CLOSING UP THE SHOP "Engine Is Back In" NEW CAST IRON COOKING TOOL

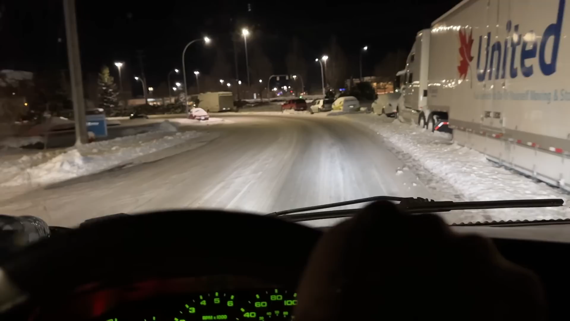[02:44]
Let's see if there's a spot where someone's pulled in and out of. All right, I think we're probably okay here. Trying to pat the snow down a little bit so my van's level.